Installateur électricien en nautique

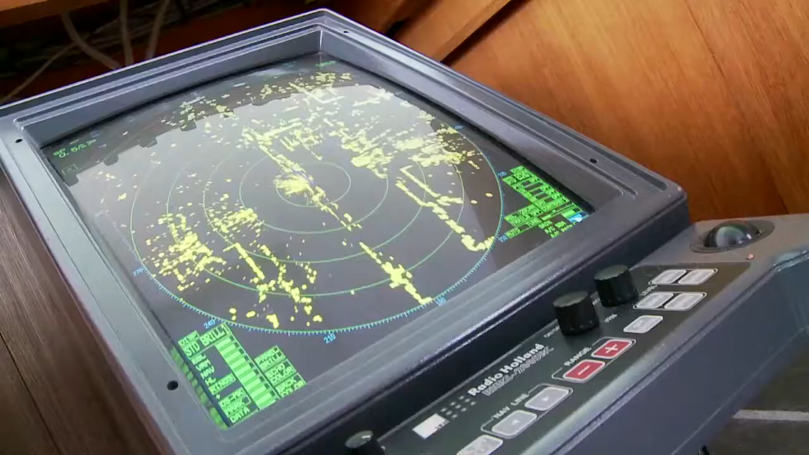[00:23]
La route des autres navires s'affiche alors sur un écran dans la cabine de commande.